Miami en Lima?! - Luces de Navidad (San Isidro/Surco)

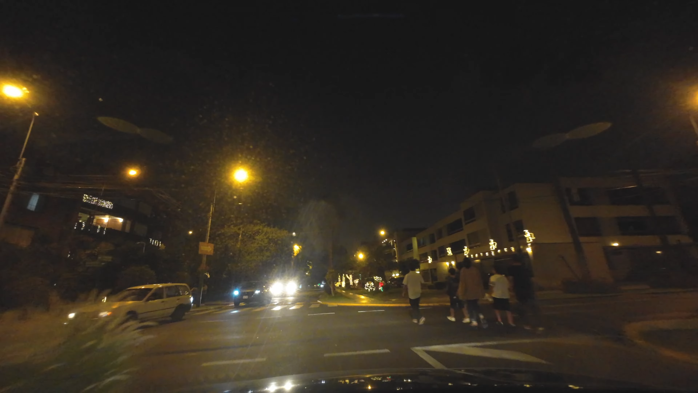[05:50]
Viene caminando, viene a pasear, viene a darse la vuelta. Por eso hay bastantes carros. Usualmente para estos carros, la verdad que no... Para estos carros. Para esta calle no es tan común tener tantos carros a esta hora. Son 11 de la noche, por ejemplo. Para que tengan una idea. Un heladero vendiendo a las 11 de la noche. Nunca había visto. En fin. Es el heladero que pasamos. Y lo vamos a volver a ver quizás un poco más adelante. Ahí vemos las luces blancas. La mayoría son amarillas, ¿no? Ven a la derecha. Y también de todo el recorrido que ya vimos eran amarillas. A la izquierda es el único sitio que tiene luces blancas. Un nacimiento.
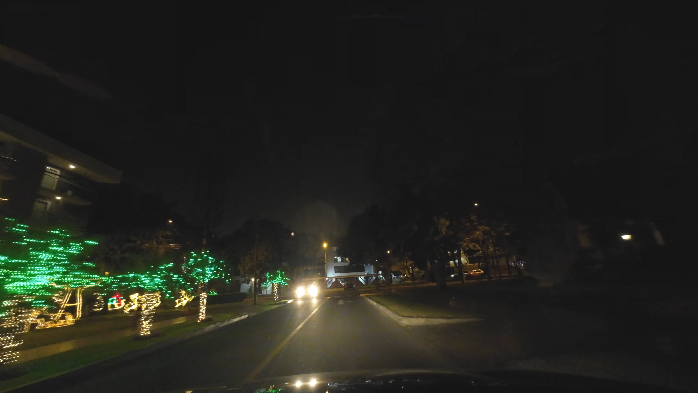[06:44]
Yo creo que ese es el Miami real que se refería. Pero de la misma manera nos quedamos hasta acá.